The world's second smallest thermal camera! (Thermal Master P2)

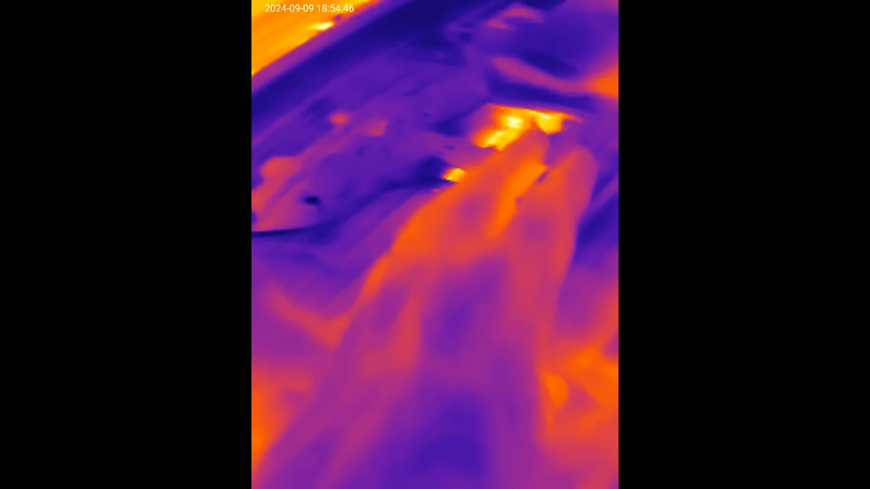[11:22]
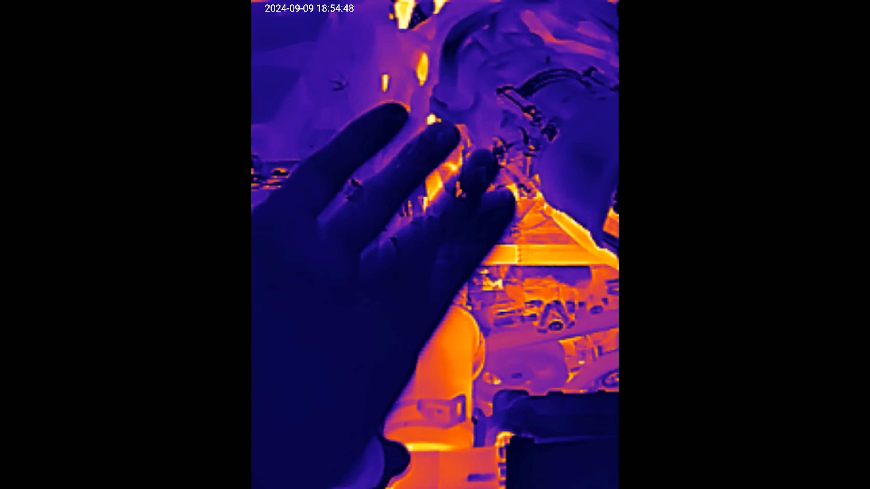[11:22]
but then all that stuff is so hot that my hand in comparison wow
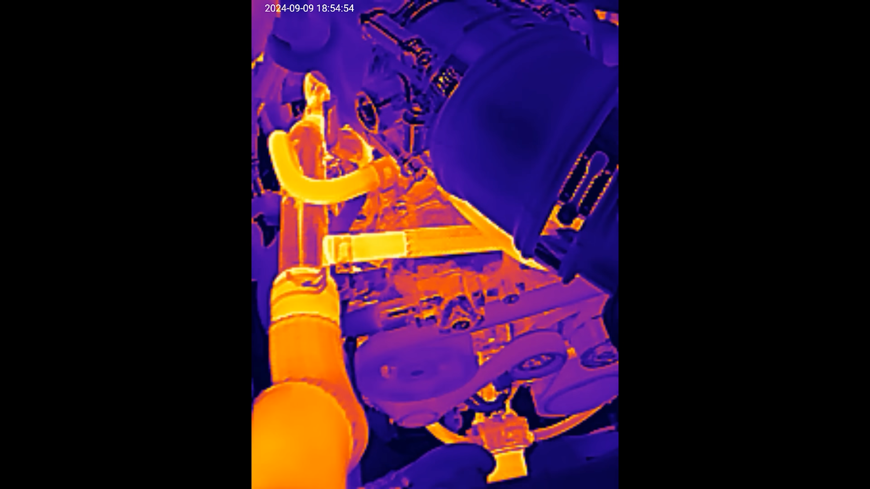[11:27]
that engine is a lot bigger than I thought this is a v6 Nissan Frontier
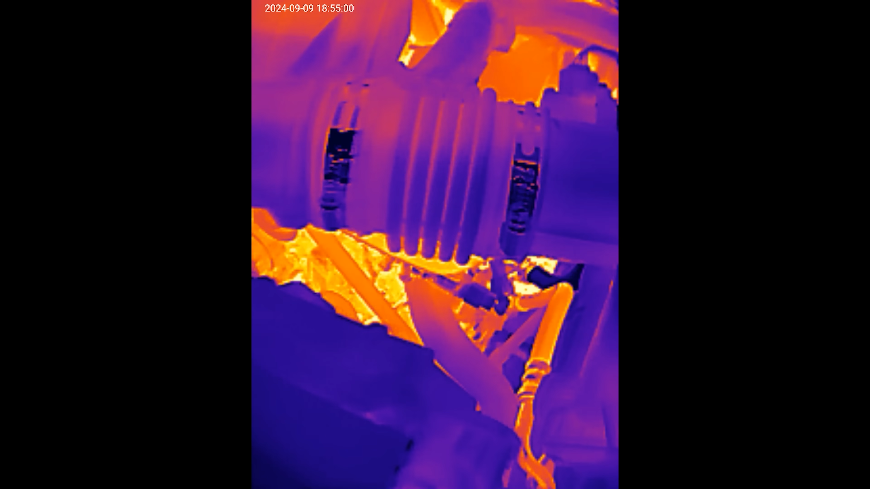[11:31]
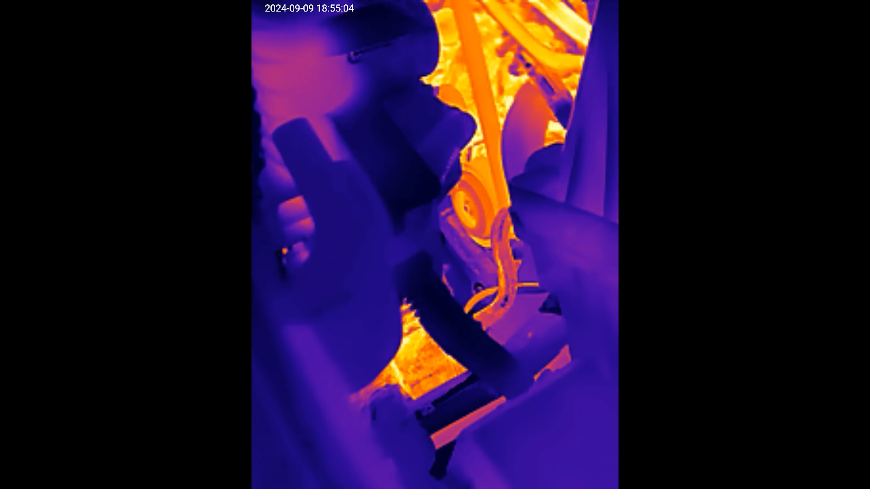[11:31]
and we can see like where all the hot points are the radiator is right there got
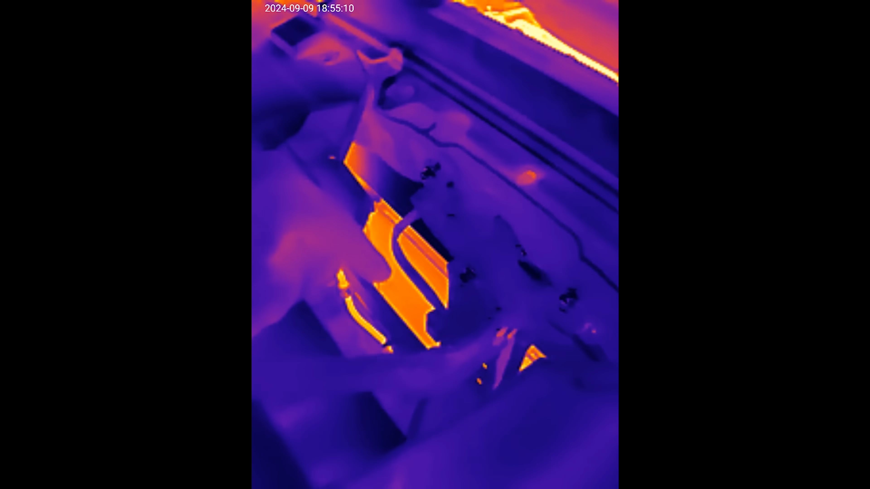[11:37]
some heat in it
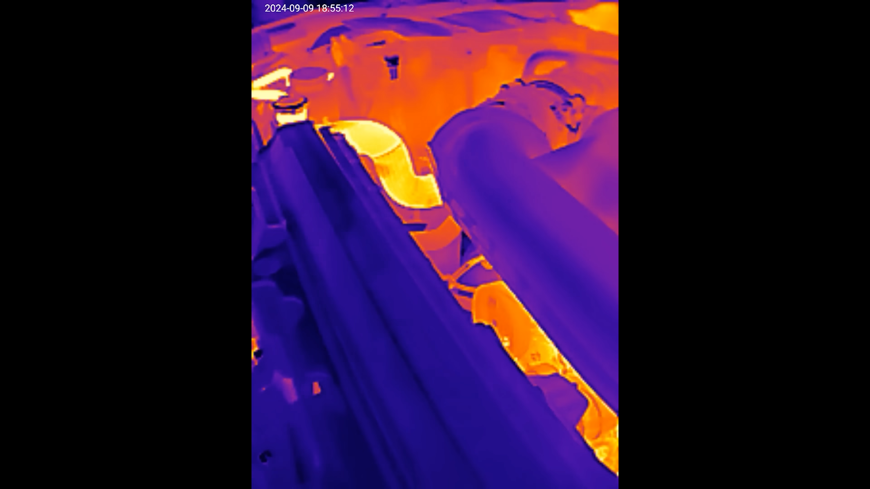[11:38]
obviously we saw that the coolant lines have
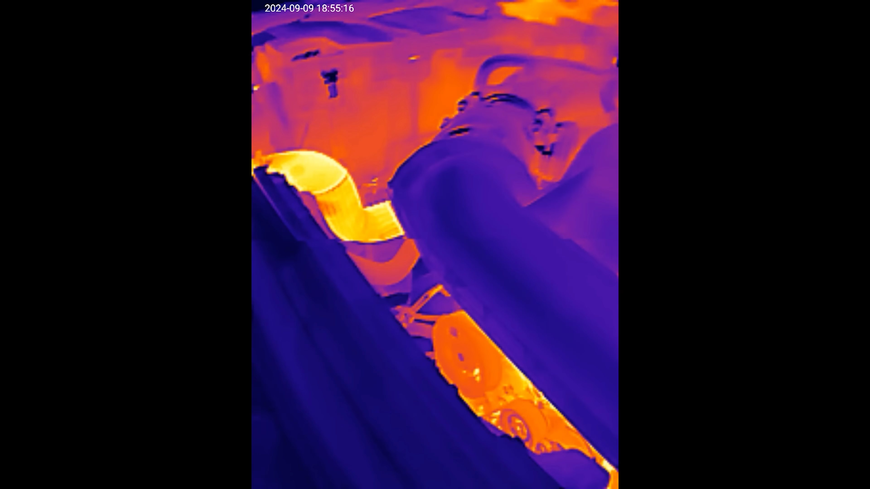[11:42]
heat in it
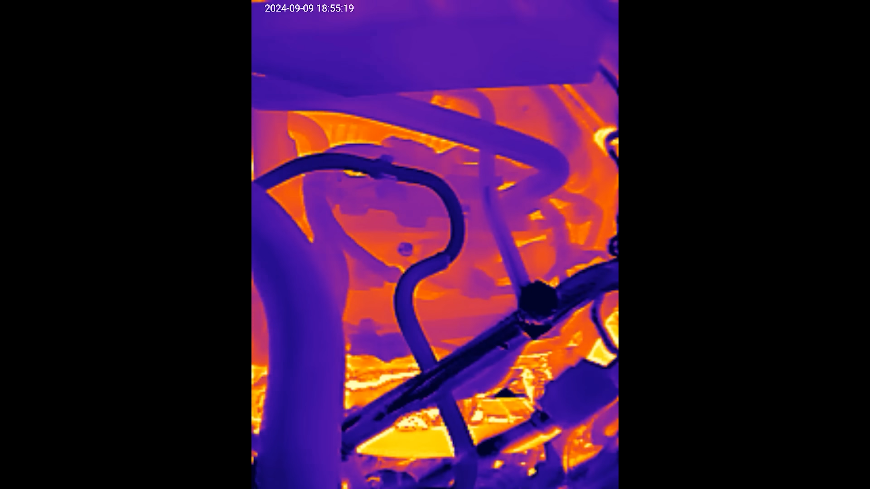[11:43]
and then there's the engine got the ac going so there's going to be some lines to
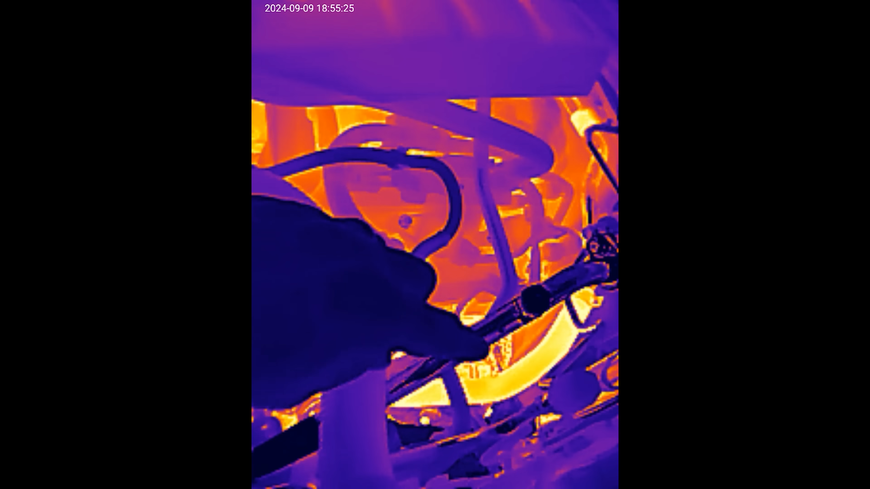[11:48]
the ac I believe it's that right there I'm not 100%
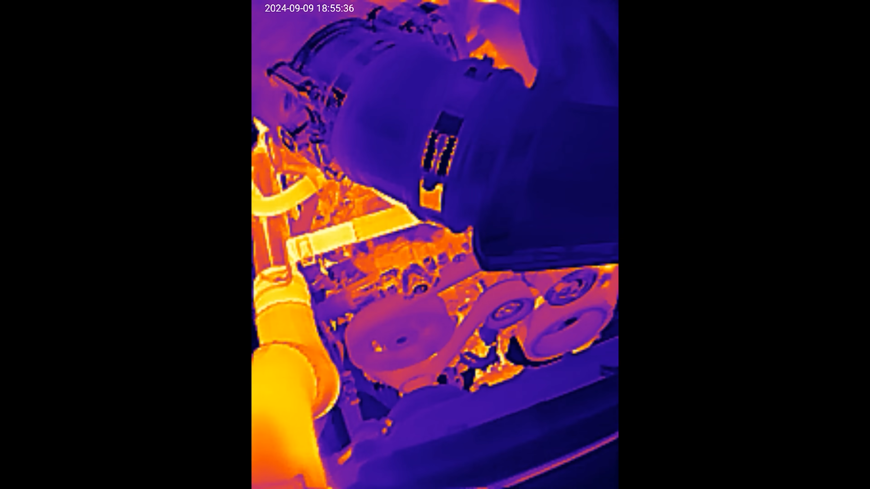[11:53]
but
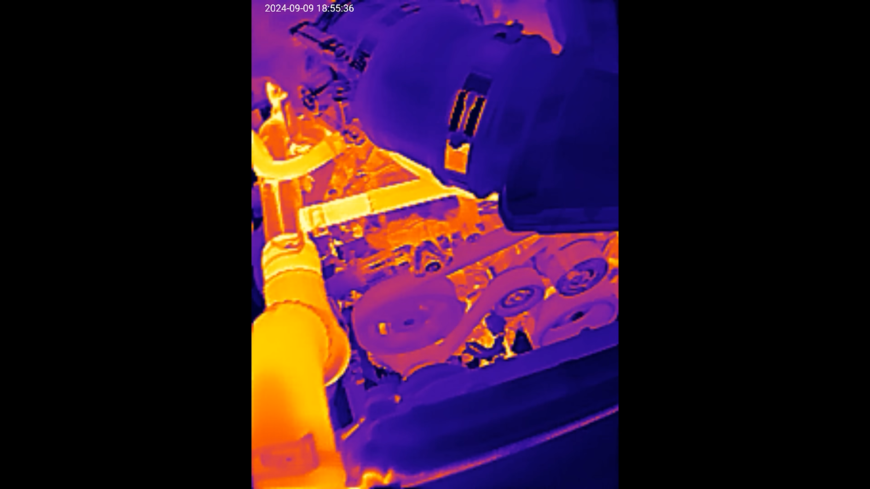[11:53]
yeah this is super cool
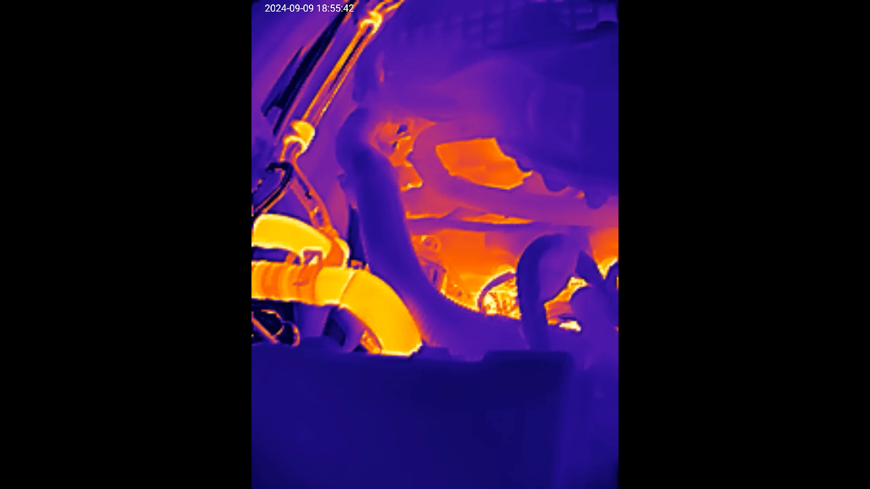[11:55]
and then there oh yeah look at that so those I think those are like the lines for the ac
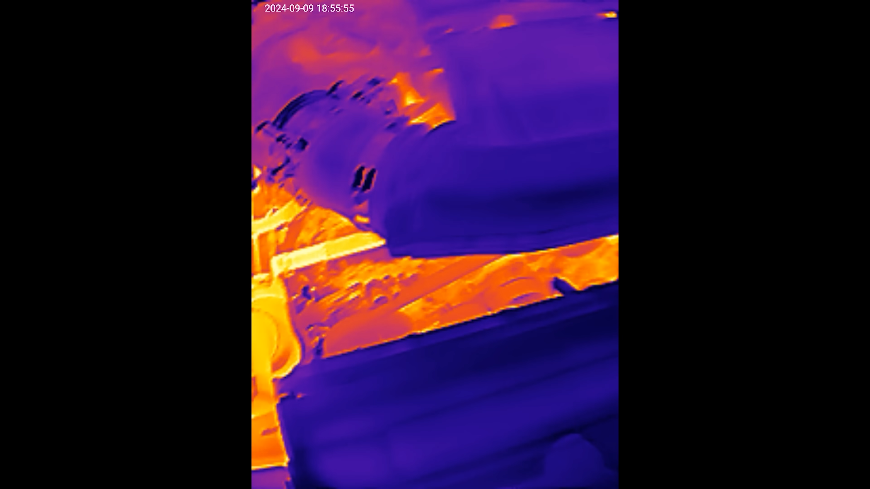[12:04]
newer car in fact let me take my phone not drop it
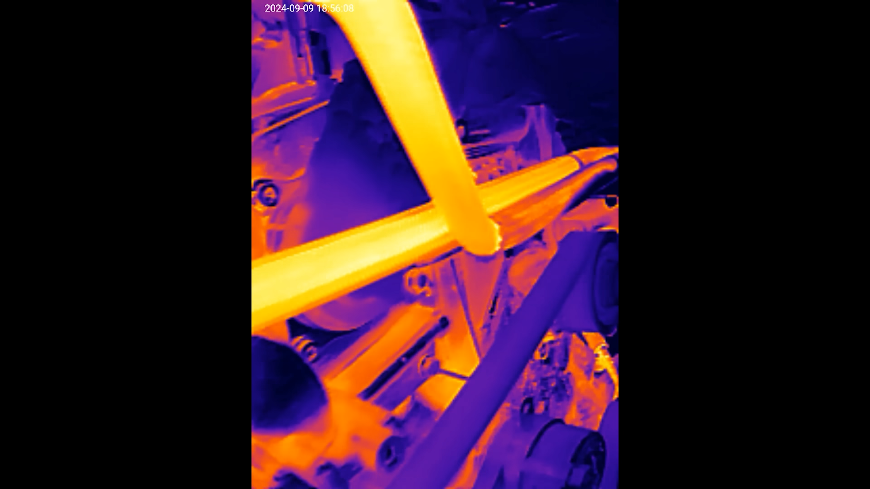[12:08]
oh that's super cool I love it
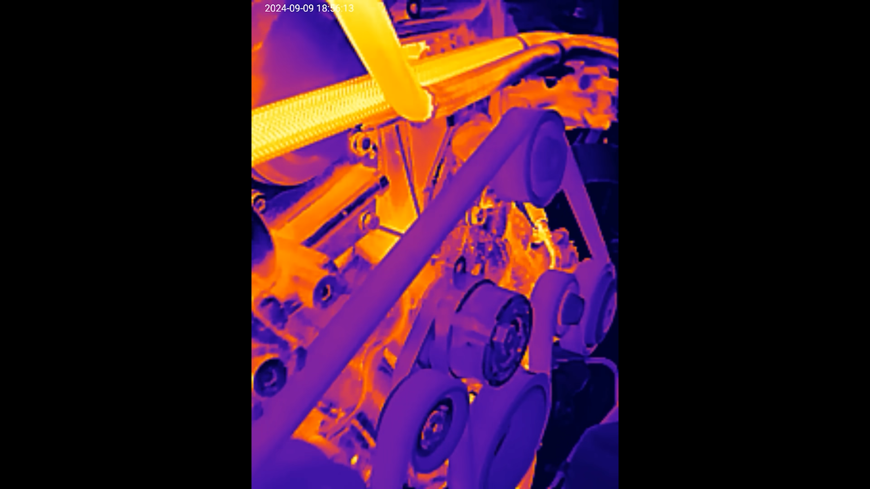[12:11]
I don't even know if you can hear me get the engine sound
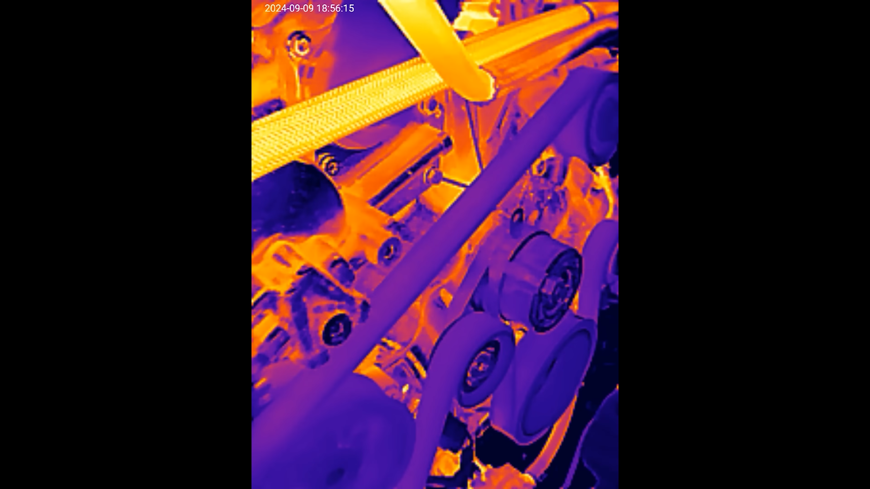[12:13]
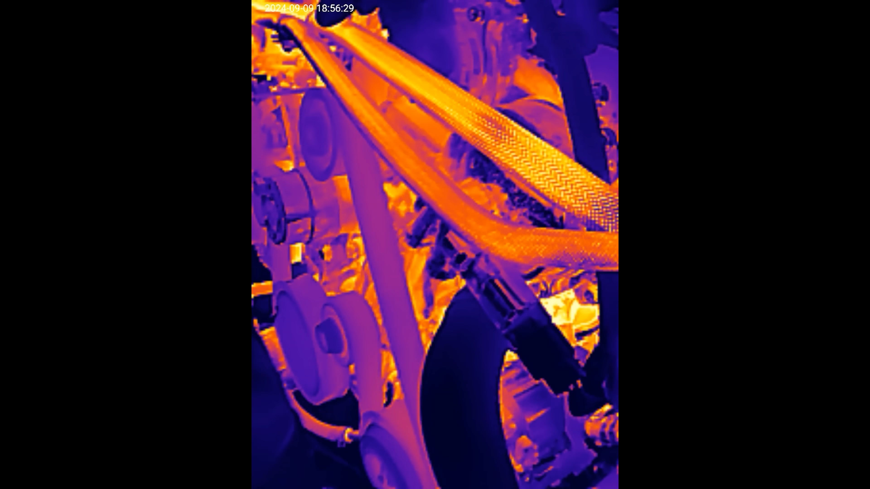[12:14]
this thing is so small I can easily get in tight places it's way bigger than my phone itself
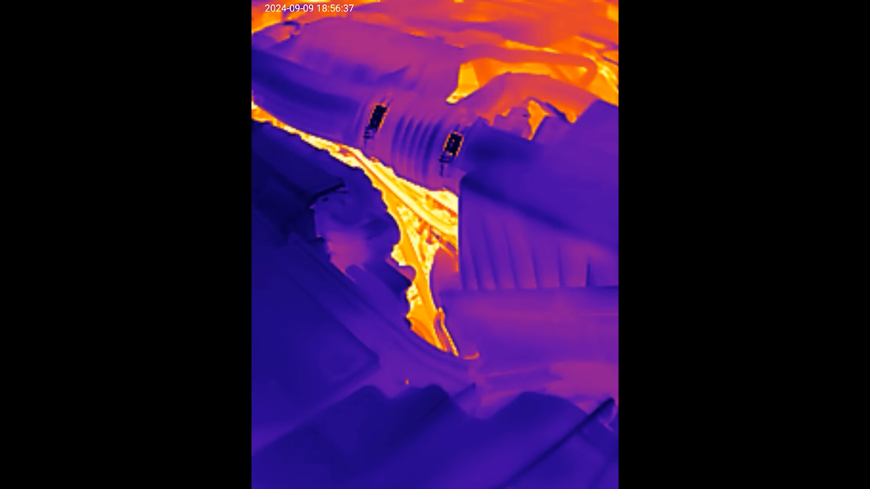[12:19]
oh
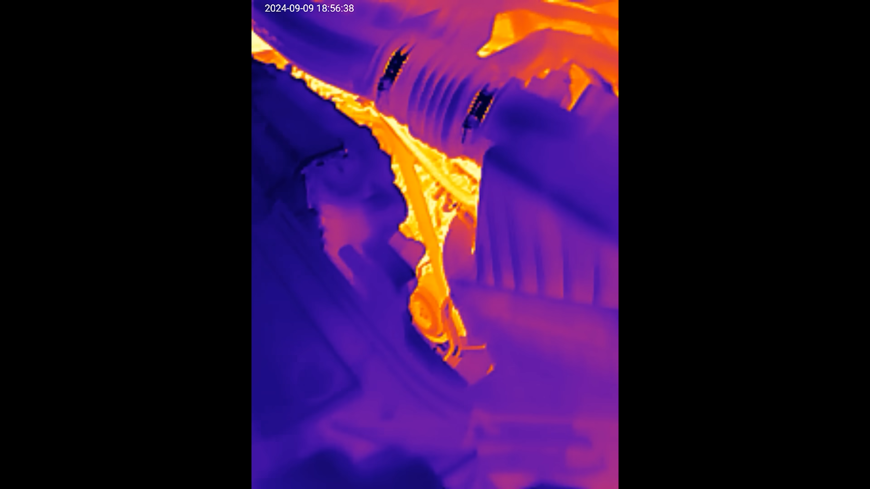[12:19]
I'll bet that's what that extensions for all
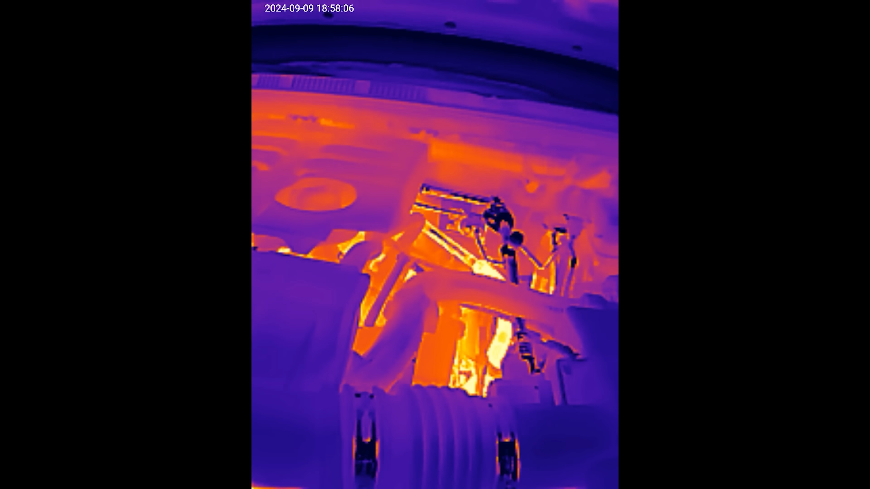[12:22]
right that extension cord cable thing that came with it on the unboxing look now
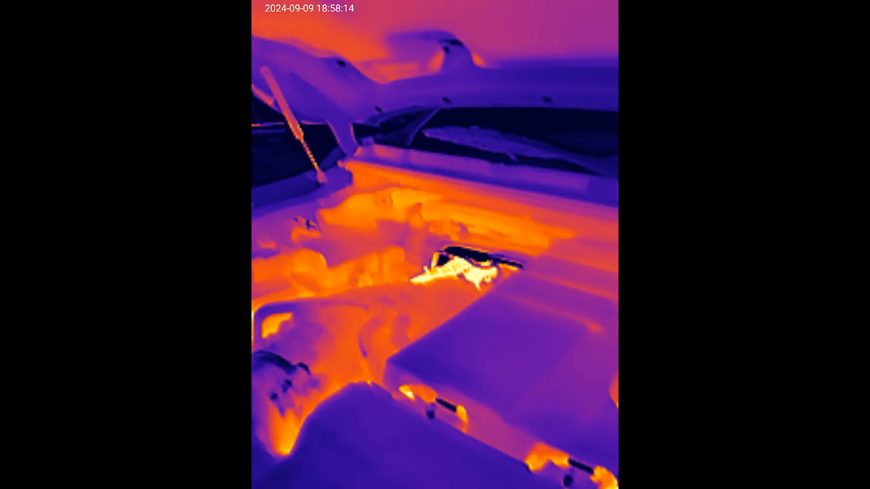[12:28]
I
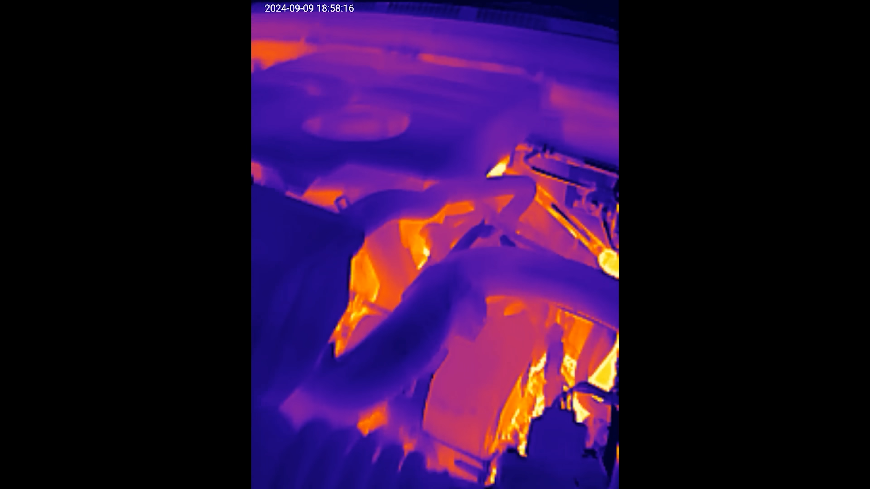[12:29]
can freaking put this little guy down here
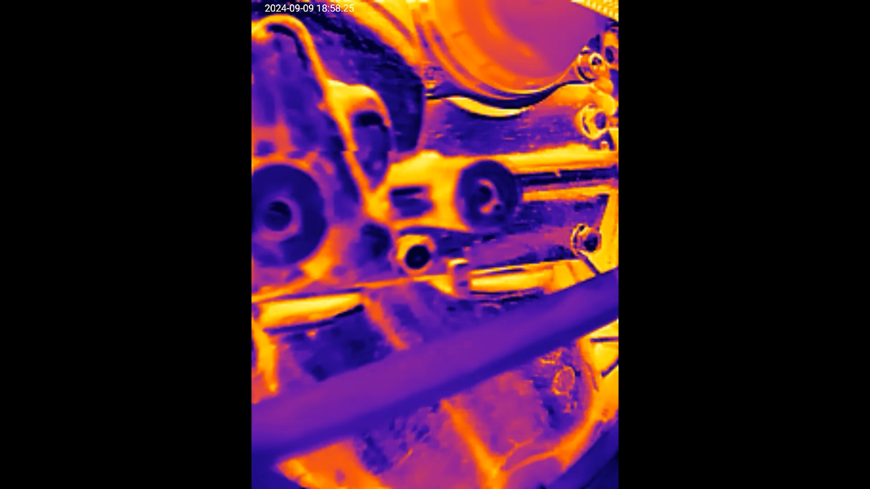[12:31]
and get an even crazier view of everything